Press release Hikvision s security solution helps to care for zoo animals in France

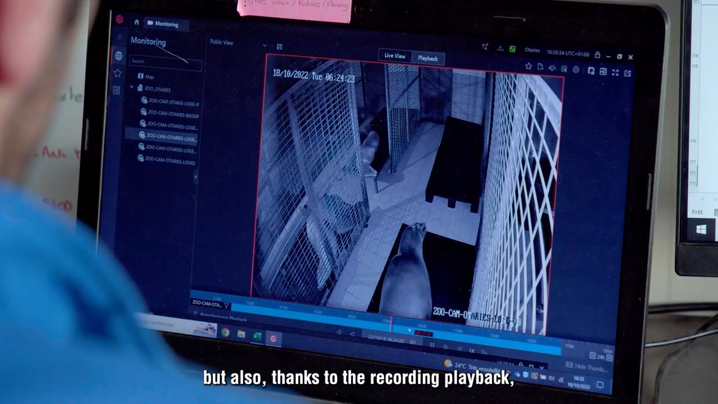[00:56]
Aujourd'hui grâce à ces caméras ça nous permet de suivre nos animaux 24h sur 24 mais également grâce aux enregistrements différés le matin en arrivant on peut voir comment se sont comportés les animaux durant la nuit.